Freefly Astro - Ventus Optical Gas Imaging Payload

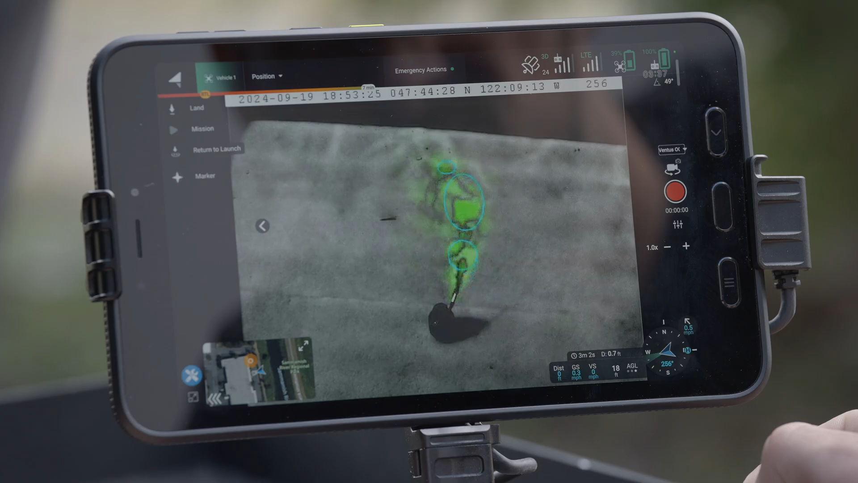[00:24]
It uses medium-wave infrared sensor to detect gases such as methane, propane and 20-plus other gases.